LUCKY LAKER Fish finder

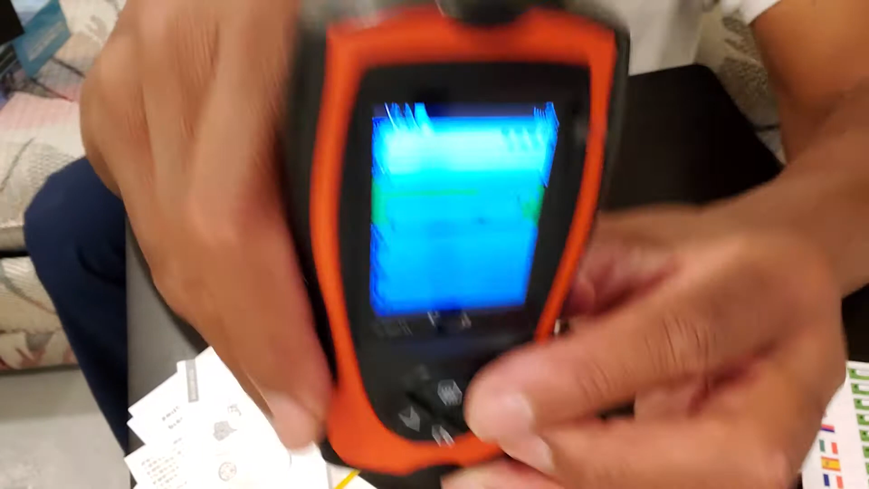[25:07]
Okay, you're gonna click. If you click here, then look, it's off.
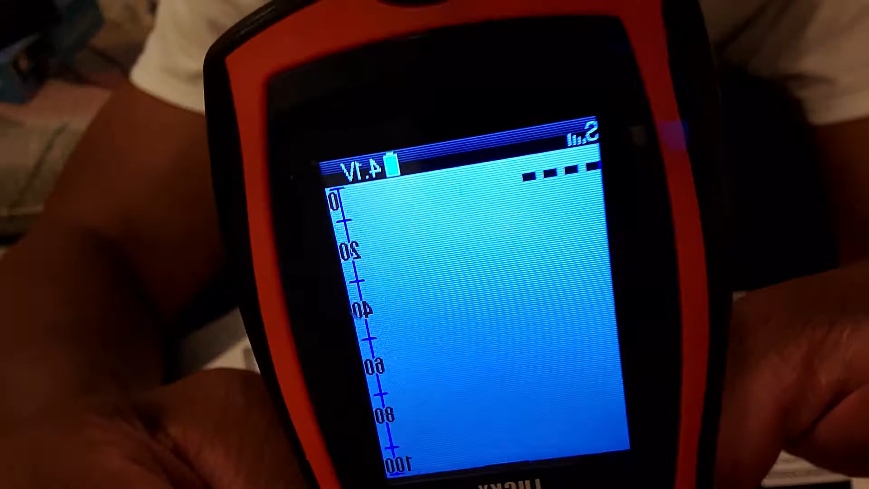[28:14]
this, if I would press left or right,
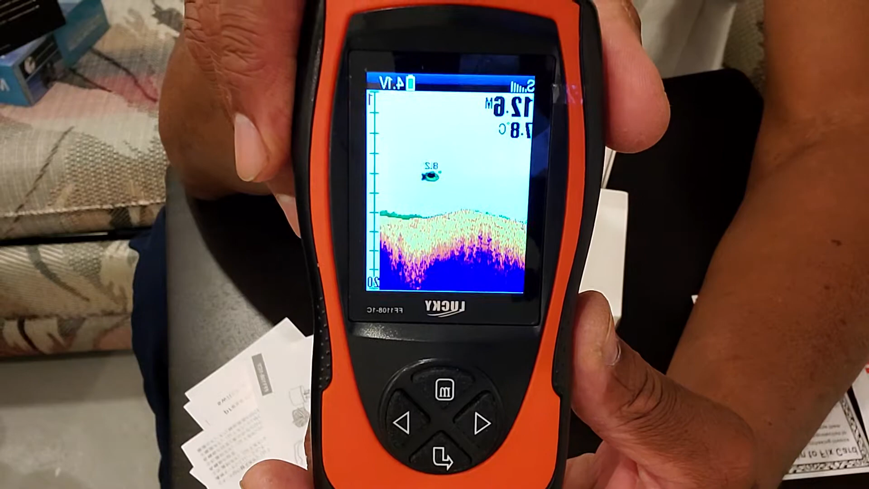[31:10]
On screen: depth 12.6 m
Okay. Yeah. The digits next to the fish tells you the size of it.
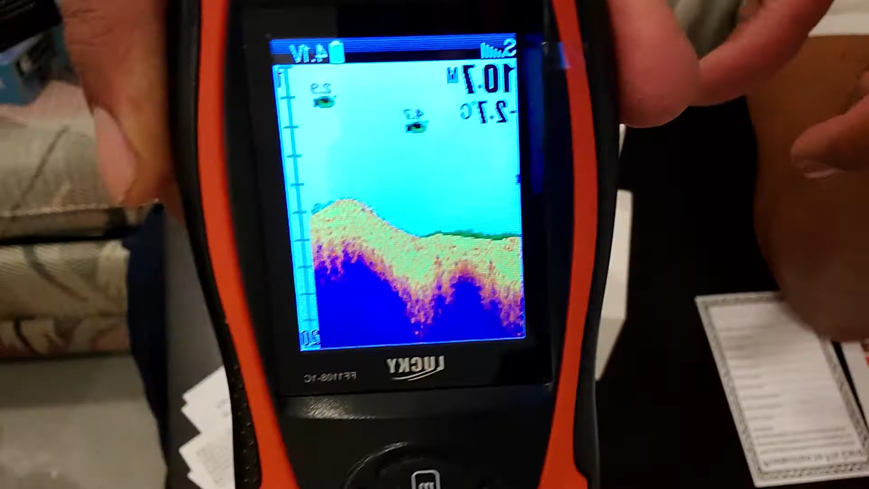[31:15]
On screen: water -2.7°C
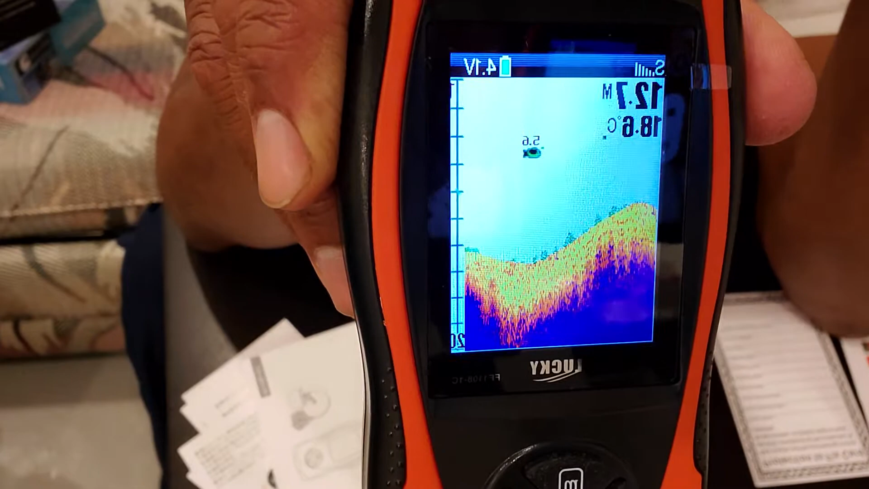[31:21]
On screen: depth 12.7 m, water 18.6°C
The lower the digits are, the tinier the fish is, and the higher the digits are, the more, the bigger the fish are, okay?